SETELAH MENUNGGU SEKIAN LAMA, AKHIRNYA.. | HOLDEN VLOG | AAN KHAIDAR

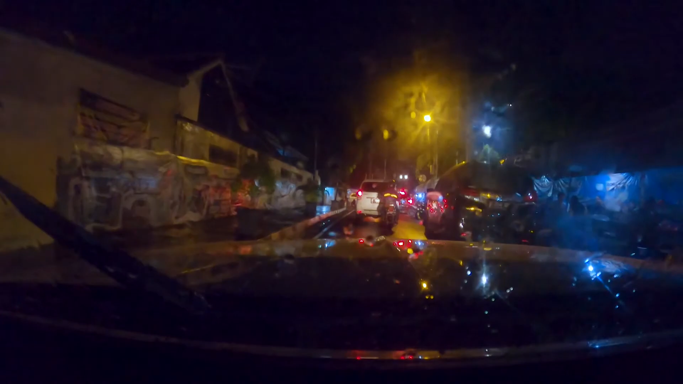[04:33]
ini masuk di jalan Manggubumi oke jadi ini di pusat kota Jogja ya guys kalau kalian
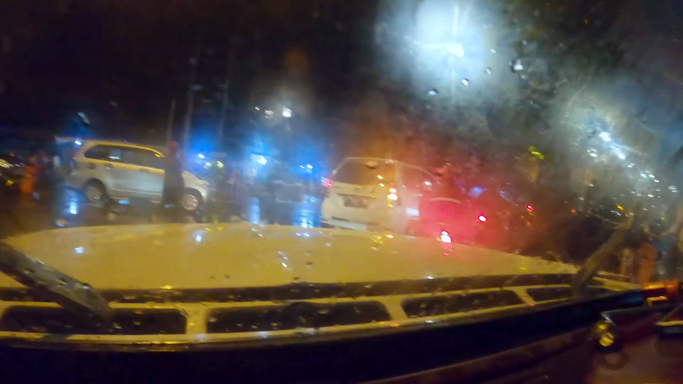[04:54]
tahu ini adalah stasiun Tugu Yogyakarta ini memasuki kawasan di tepatnya di utara Malioboro oke gak paham paham paham guys
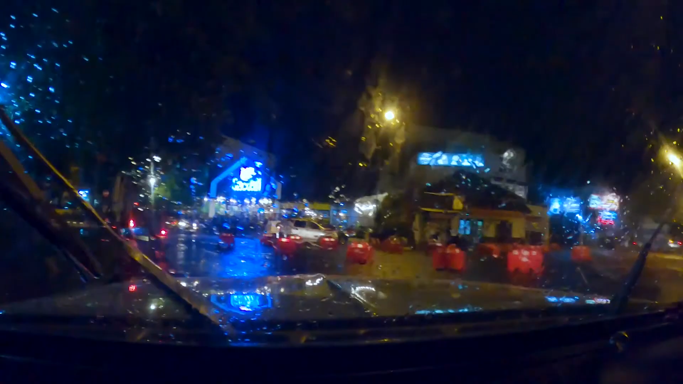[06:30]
oke jadi ini sudah sampai di kawasan kerido sono ya guys sekarang pukul setengah jam 7 jam 7 kurang ini guys